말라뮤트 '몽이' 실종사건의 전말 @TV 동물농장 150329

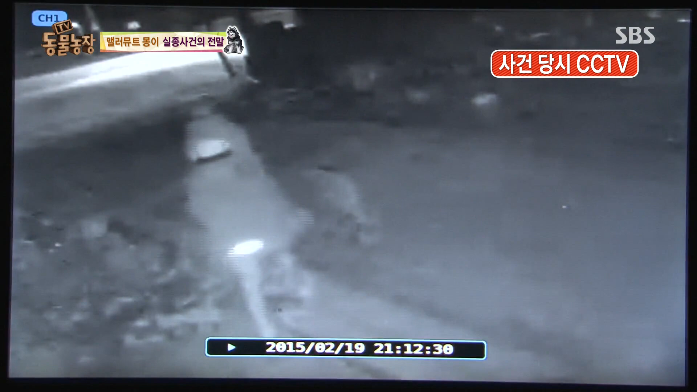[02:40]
부부가 외출을 나선 건 밤 9시 15분경. 고물상엔 3마리 개들만 남아 외출한 부부를 얌전히 기다리고 있었는데요. 1시간쯤 지난 밤 10시 18분경. 자동차 헤드라이트 불빛이 고물상 쪽을 비추자 세훈이가 일어서죠. 잠시 머뭇거리는가 싶더니 자동차 쪽으로 다가가는데요.
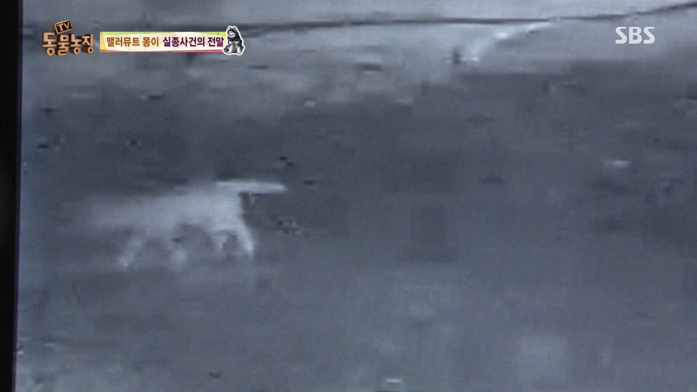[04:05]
이 남자가 대체 왜 불 꺼진 고물상 앞을 이렇게 서성이고 있는지 그 이유를 알 수 없는 것만 빼면 말이죠. 다시 CCTV 사각지대로 벗어난 남자를 따라 몽이와 세훈이도 화면에서 사라진 게 밤 10시 26분경. 사각지대가 있군요. 그런데 잠시 후 갑자기 뛰기 시작하는 세훈이. 어떡해 어떡해. 그리고 고물상 앞을 지나쳐 가버리는 자동차를 향해 이 녀석 미친 듯이 달려갑니다.